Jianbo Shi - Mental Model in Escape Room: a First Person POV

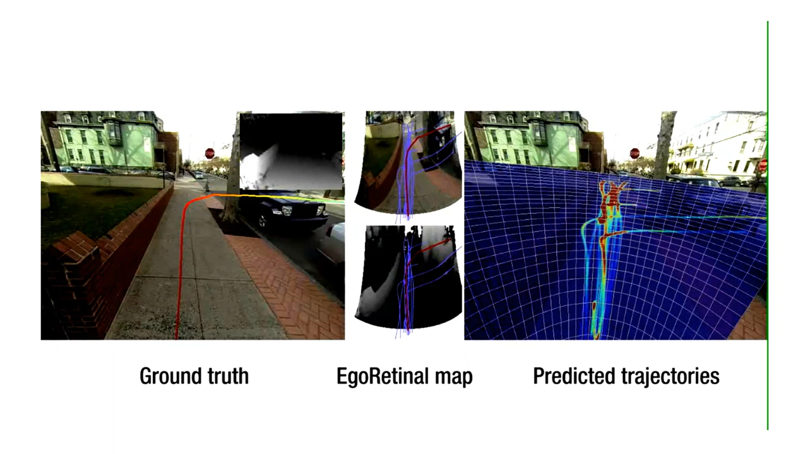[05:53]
And then we draw the trajectory into that picture. So that's basically what we did. And we basically learned from that video by actually learning a new representation called the ego retinal representation, as opposed to 3D and 2D combined, which almost like a bird's eye view, but not quite. So just kind of show you the results we get out of it. On the left is ground truth, it's how you walk.
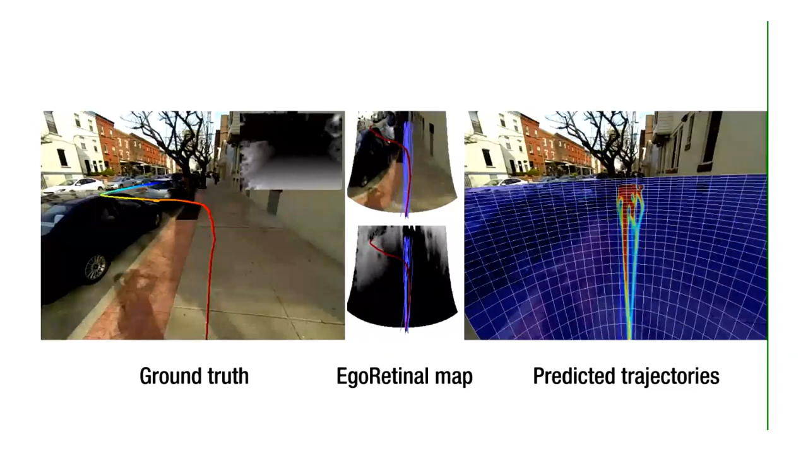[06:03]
This person day walked a lot. And then this is our right hand, it's the trajectory. Again, he learned to jaywalk in the street here also. And here's the trajectory going to some home. And this is basically going straight. But most of the time, you can see actually trajectory can follow that out. Actually, some questions people are following people. So trajectory is landing on that person. They're indicating you're actually following them. So one of the trajectory is following, one of the person is basically bifurcating, running away from that person to go around them.
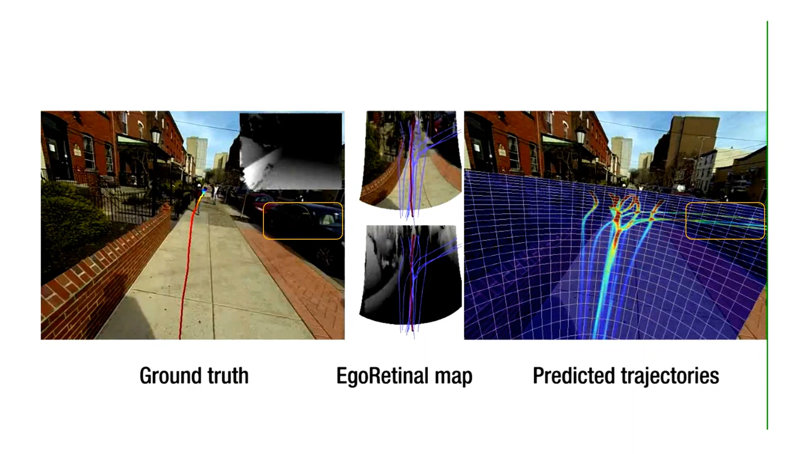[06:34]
Walking outside is actually not so hard. As you go straight most of the time. Walking indoors, this is a mall, not much harder.
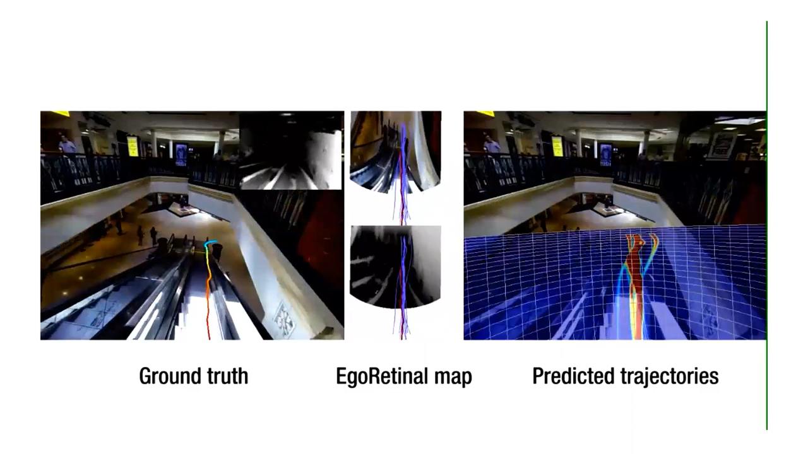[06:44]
So this actually identifies sort of escalator where they are, depending on the shop,
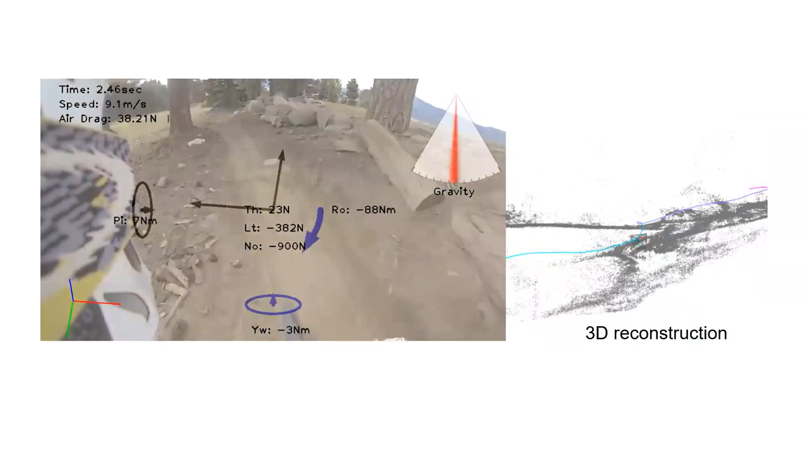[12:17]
And certainly, we can do stretch and promotion, which is shown on the right. But then I realized this first person video is not about stretch and promotion.
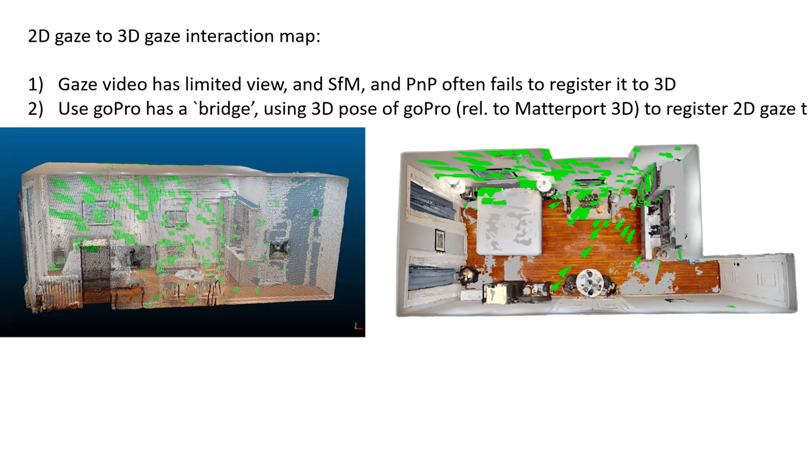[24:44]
We just want to be able to track an object that, you know, I mean, a few of you, we know it's the same object. Okay. So you have some long-term memory. So the first thing we want to do is we want to put all the Gaze data in 2D to 3D. So we want to have a 3D registration of the Gaze data. So we ran an off-shelf special promotion code.
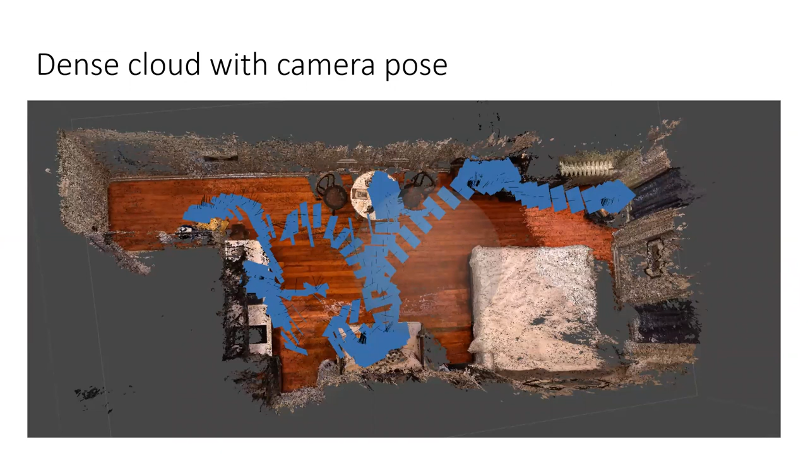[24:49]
This is from GoPro data. So the GoPro actually is pretty high quality images. We can actually get a reasonable 3D rate.
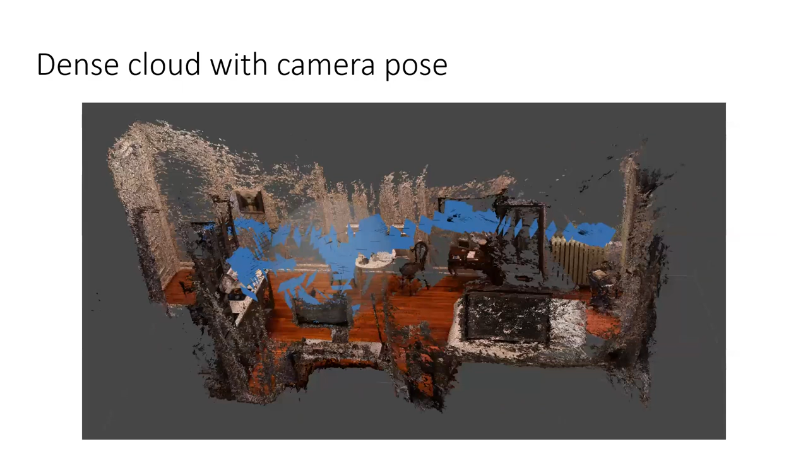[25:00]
So from that, you know, this is another view of the GoPro camera. So the camera is pointing at. We also run the same thing with the gaze data. Gaze data is hard to use. Gaze data is lower resolution, narrow field of view.
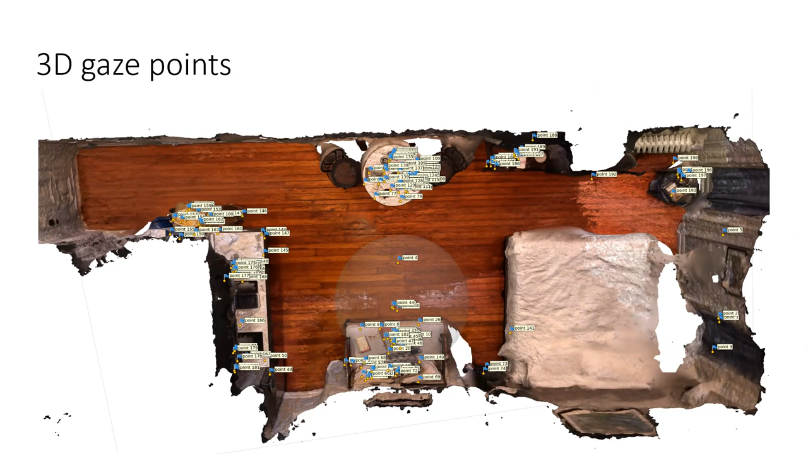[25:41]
We know the time and where which you kind of look at. So those data are going to be used for future analysis. So this is exactly the base points where they are on the objects. So we're not just saying that I'm looking at this object, we know where they are on the objects.
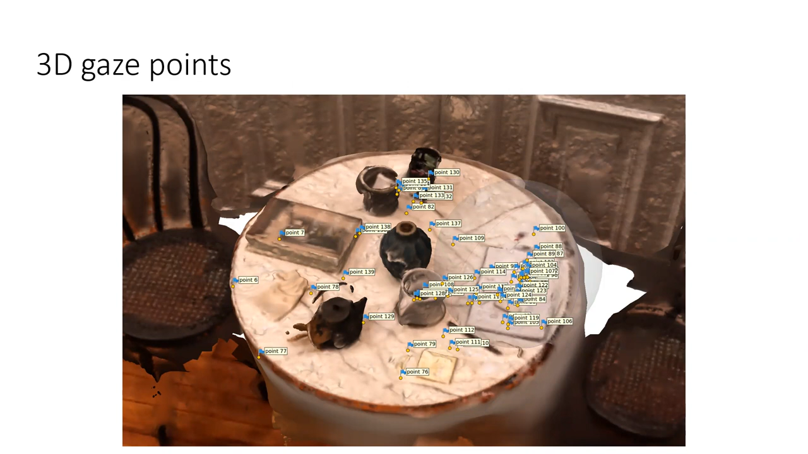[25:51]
So again, this is registering GoPro, POV, and connect the metaphor data all in one setting.
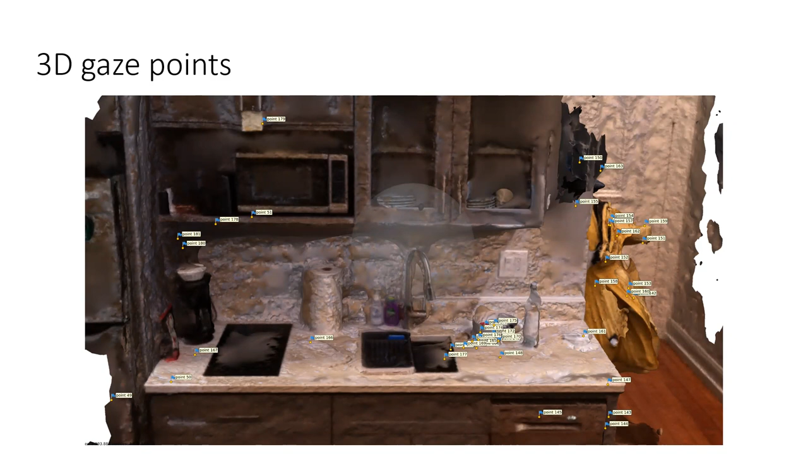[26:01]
So everything is projected into 3D, and you can measure where you're looking at.
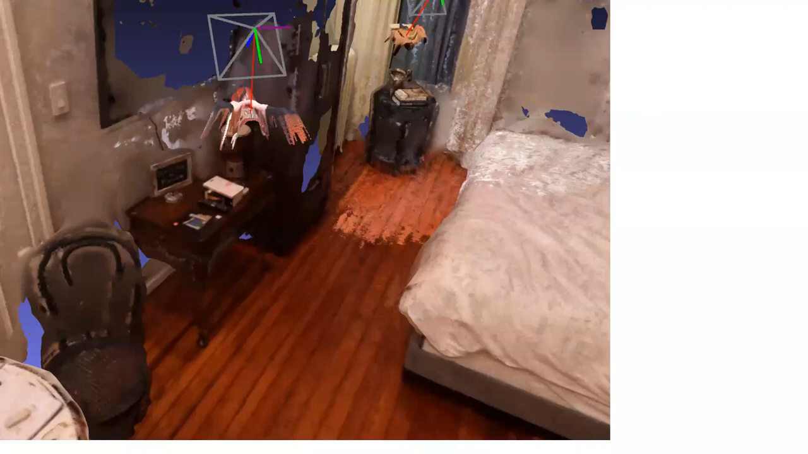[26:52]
So if you want to do prediction, we can actually physically predict in the 3D environment instead of just think about 2D pictures. So this is the view from your GoPro looking in your into your hand and after you grab it. So those are again coming from the same vision interaction for the lifting off. There was a little step involving calculating the distance of object, but it turns out the Toby glass has a reasonable distance measurements,
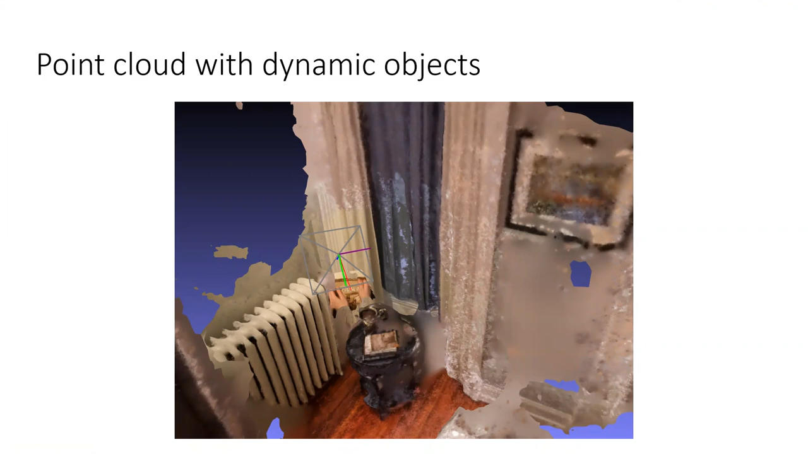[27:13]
which you pay for that distance measurements. So you know roughly how far it is from your base from the GoPro, you can plug it out.
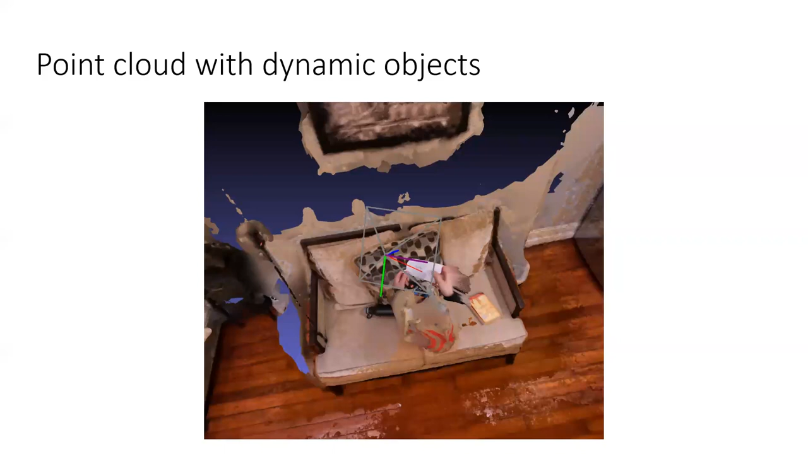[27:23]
So what's also cool is you can many, many hands in one place. So you can sort of have a sort of a time sequence of how you interact with it.